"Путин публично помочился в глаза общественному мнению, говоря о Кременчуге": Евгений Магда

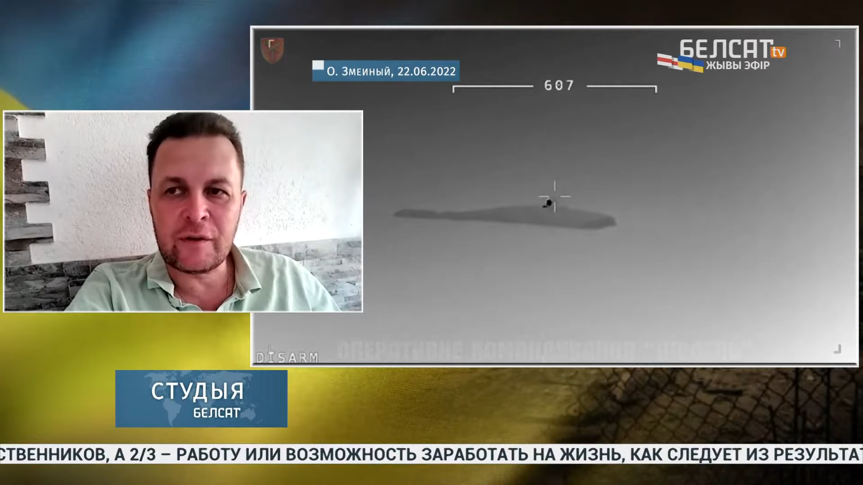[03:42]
Россия еще тогда на них разместила свой спецназ. Теперь же по ним был нанесен серьезный удар украинскими ракетами. А остров Змейный, ну, он просто превратился уже в мишень.